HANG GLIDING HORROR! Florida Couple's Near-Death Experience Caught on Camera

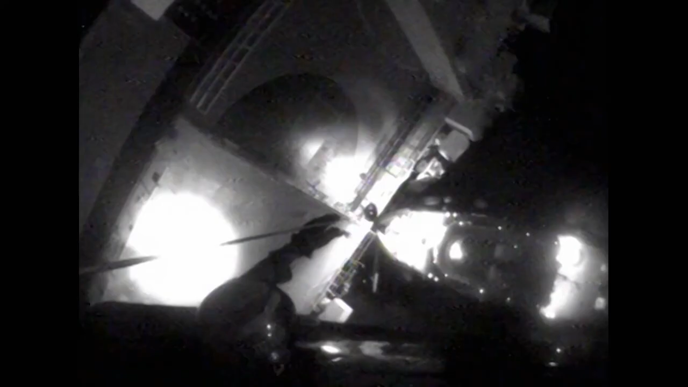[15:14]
And lowering the rescue swimmer to the waiting survivors is proving difficult for the flight mechanic.
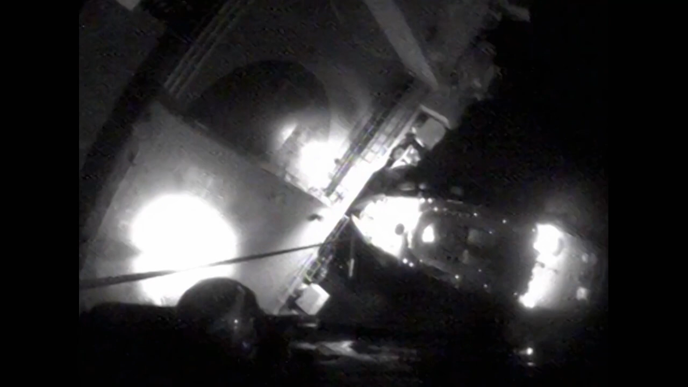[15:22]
He doesn't have night vision goggles on because it's difficult to hoist that way.